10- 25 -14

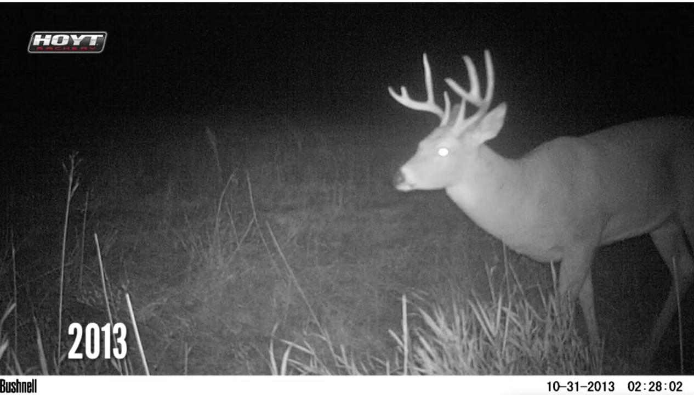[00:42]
And looking back from his 2013 pictures, and we actually had some footage of him, you can see that he just blew up in one year. And so we talked a little bit about it, Al and I did, and we decided it was maybe a blessing in disguise that I missed this deer because we believe he's only three and a half right now, and was two and a half last year in 2013.